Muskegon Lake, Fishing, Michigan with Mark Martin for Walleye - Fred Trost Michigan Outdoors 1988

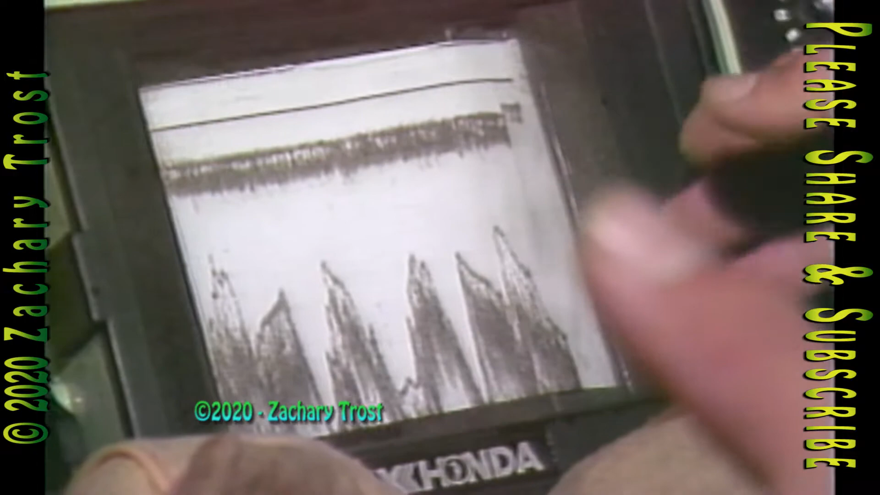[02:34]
formed different peaks here and there out in the deep deep water so we're looking at wood right there that yeah it
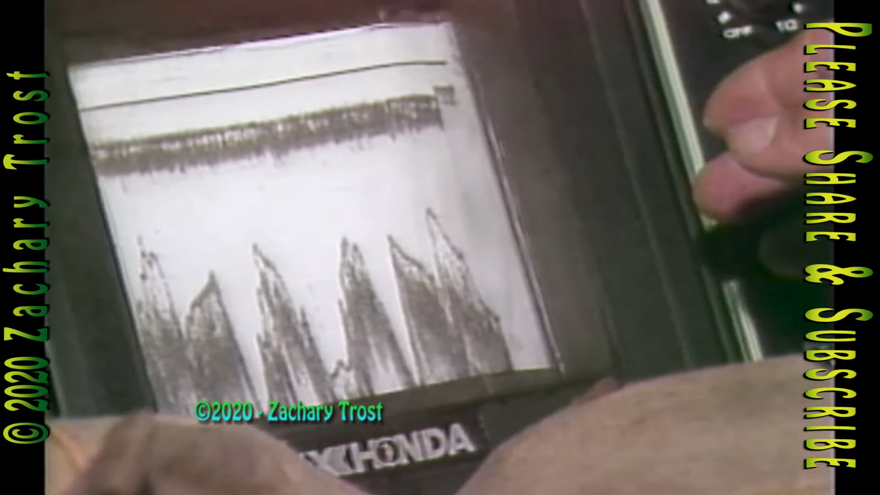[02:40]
over and yeah that's sealed it over yeah and you can and I
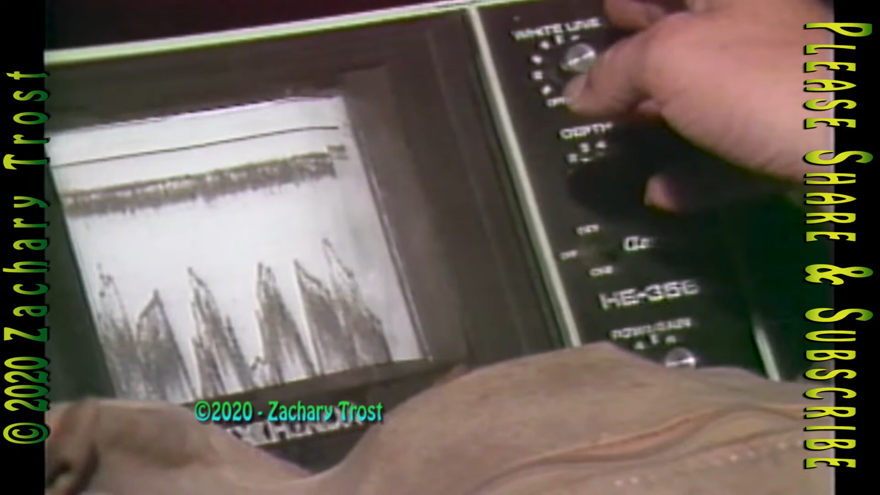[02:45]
don't see any wood sticking up but a lot of times in some places where I fish you'll see wood
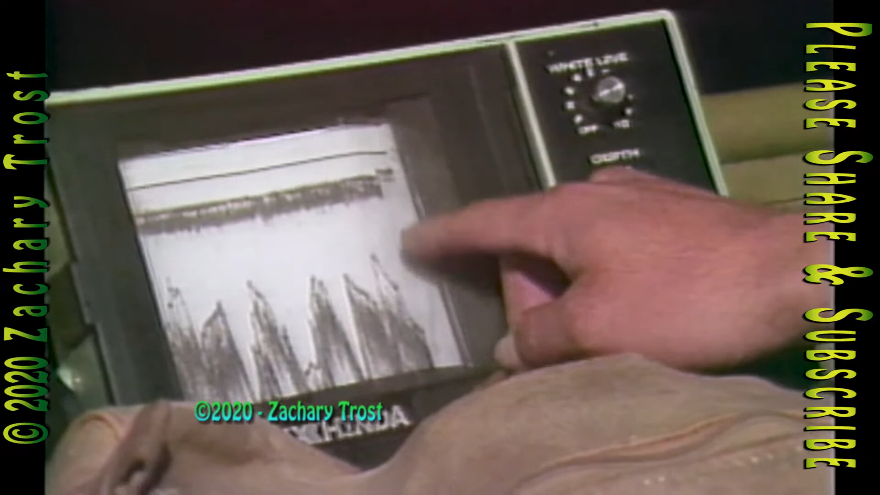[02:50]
sticking up off the bottom here and there but right here this is mainly where it's
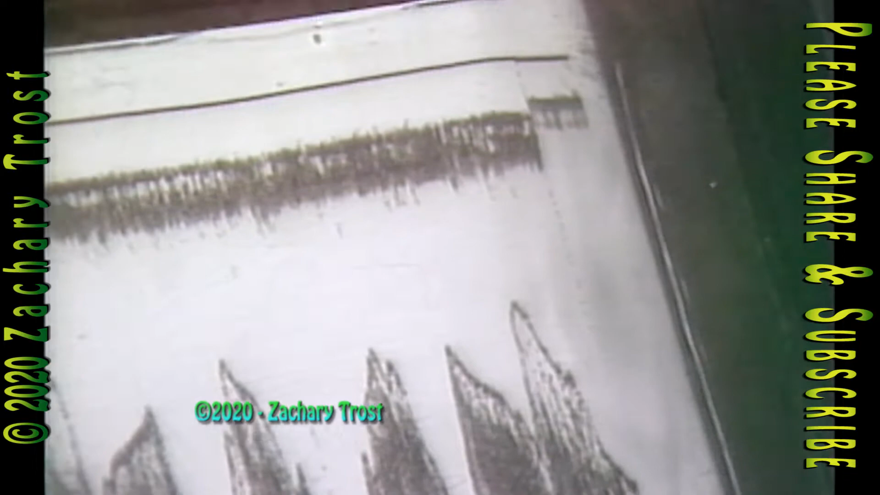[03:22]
little because it's kind of warm up towards the top you get a lot of different readings out
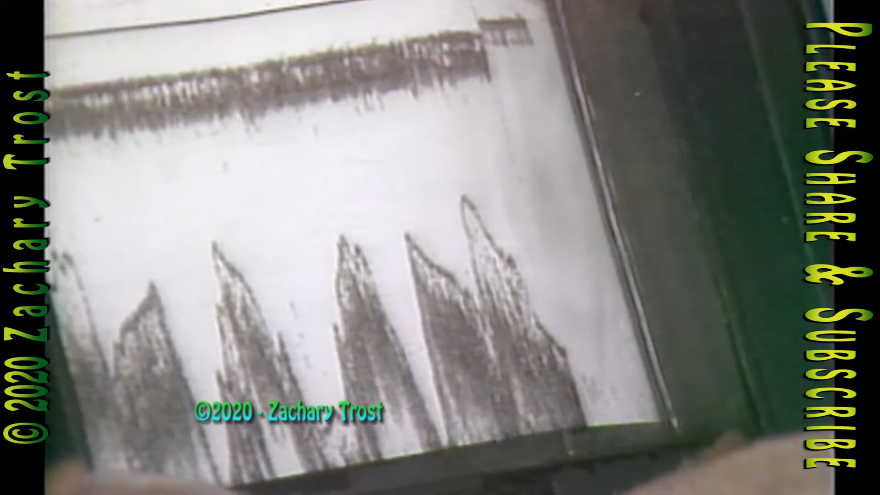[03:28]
of that interpreting these readings is what help makes mark martin successful